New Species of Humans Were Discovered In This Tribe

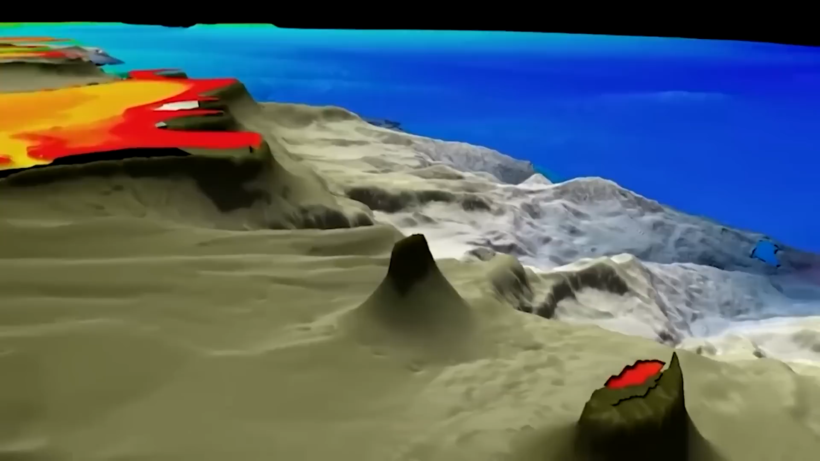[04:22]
The huge piece of coral reef was discovered by scientists off North Queensland using an underwater robot called Subastian.